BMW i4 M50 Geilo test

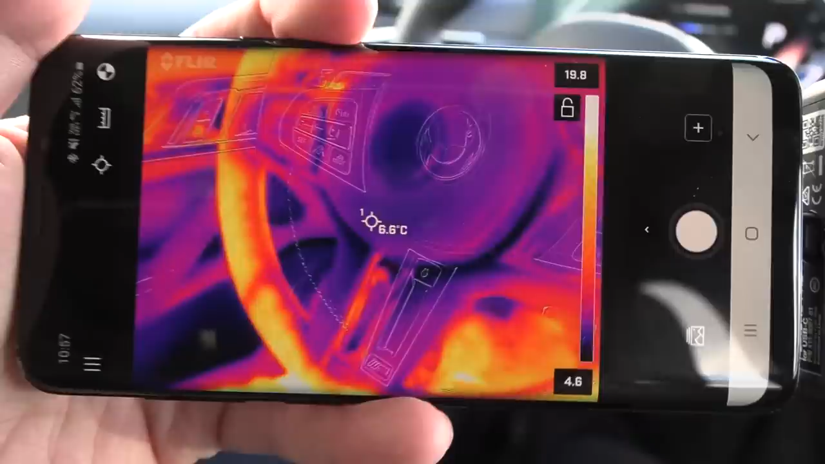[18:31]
On screen: spot 6.6°C
Yeah, looks normal. Let me see. Can I feel it? Yeah, it starts to heat up now.
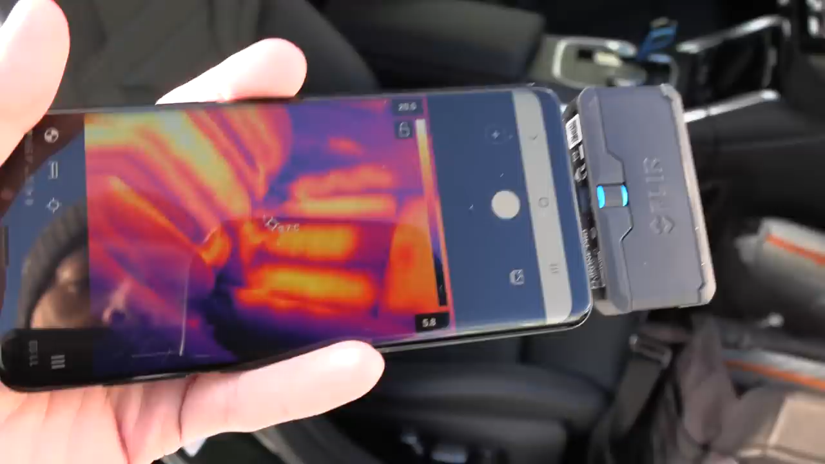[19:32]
And we also have seat heater in the back with separate buttons here in the center console. So we can check out also the back, what it looks like.
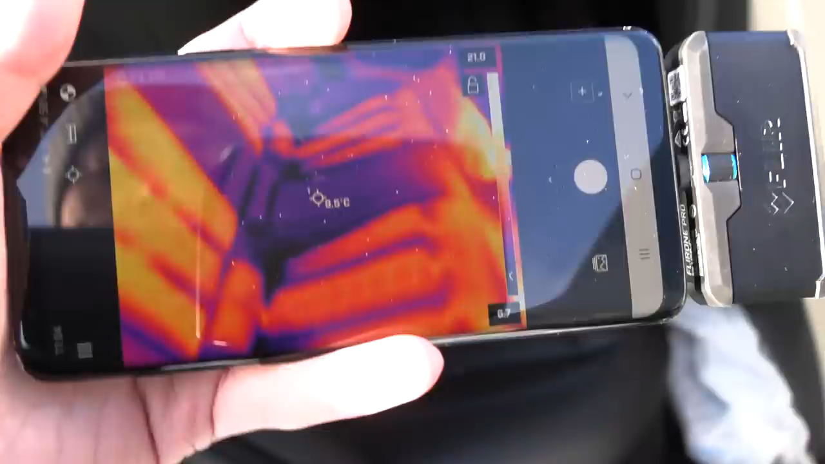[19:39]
Similar to the front.
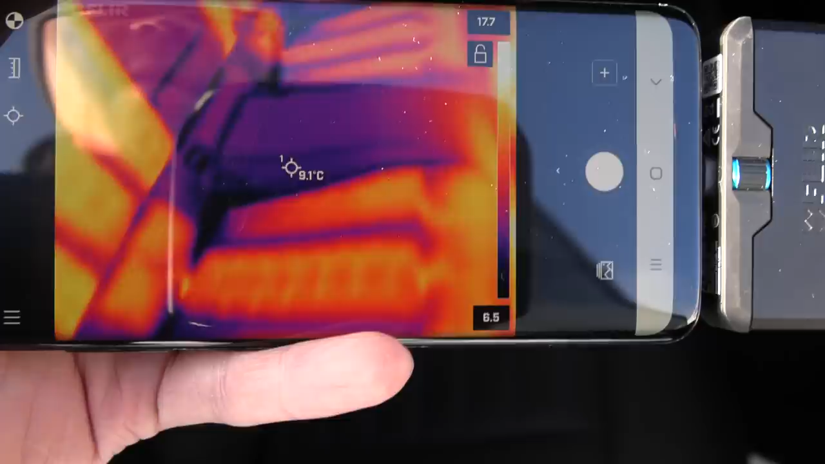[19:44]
On screen: spot 9.1°C
Okay, no seat heater in the middle, but at least on the sides. Whoa, the car is pulling 7.4
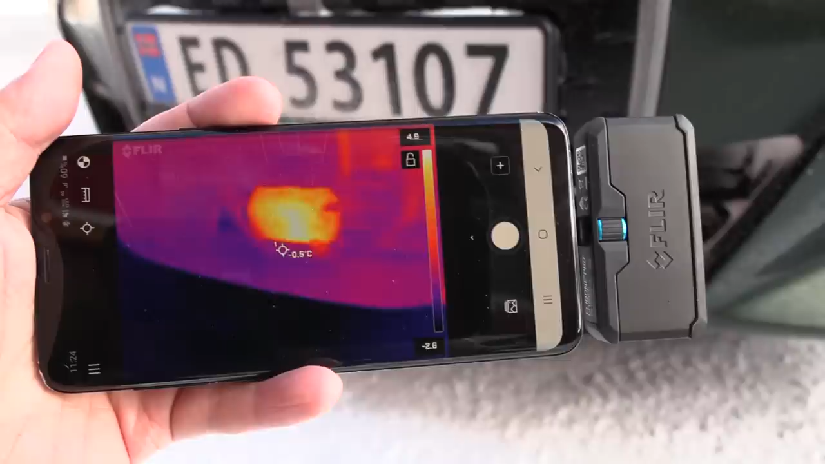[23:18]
On screen: spot -0.5°C
the car decides to heat up the radar. All right, what about the camera here?
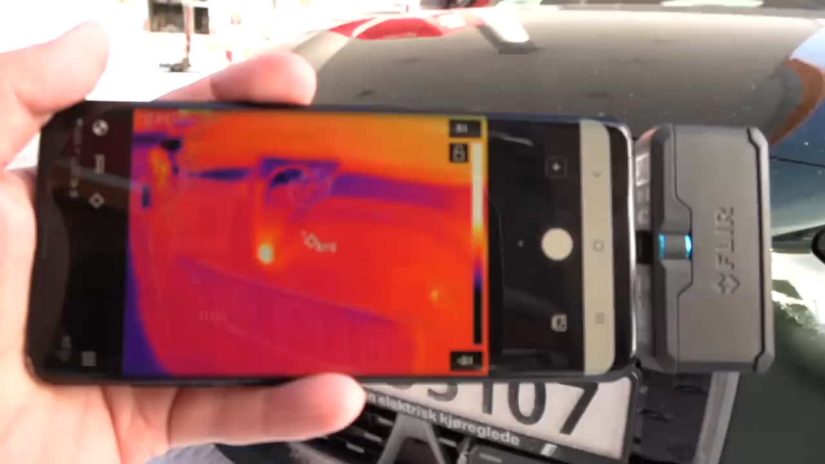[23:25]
Yeah, that one is also being heated up. And then let's check.
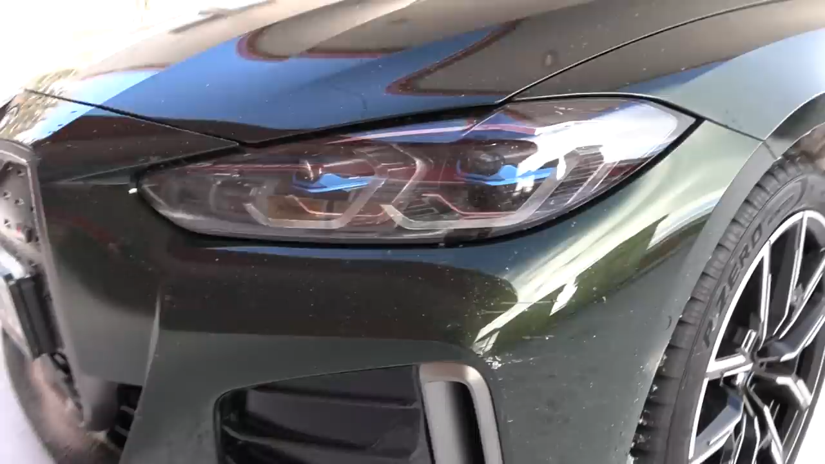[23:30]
This car does not have headlight washers, which is a bummer, because all the other stuff is nice and checked.
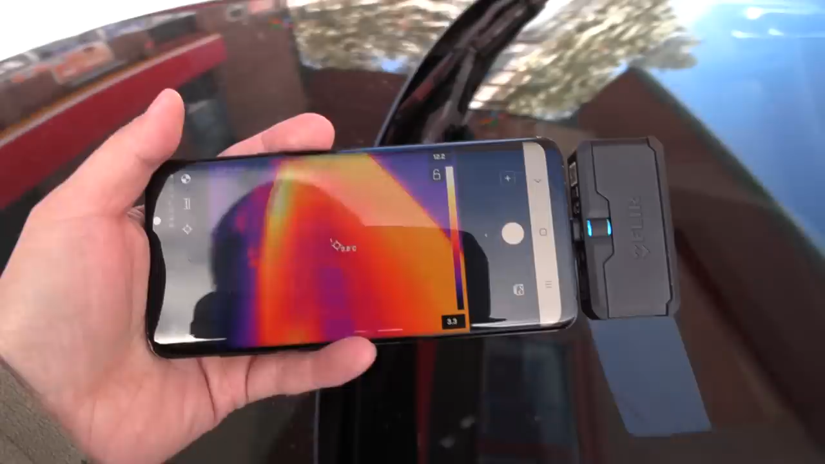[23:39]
Let's see, and also here, it doesn't seem like the nozzles are heated. And we also don't have any heated wiper blade resting area.